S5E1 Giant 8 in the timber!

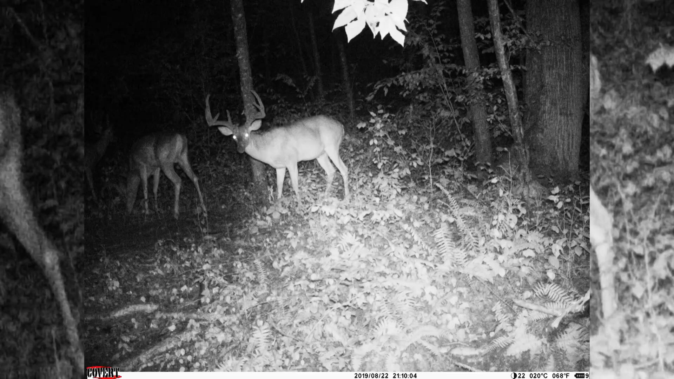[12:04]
I got a big 08 pointer that I'd love to see in daylight. So here we go. Got to get these pantalones on.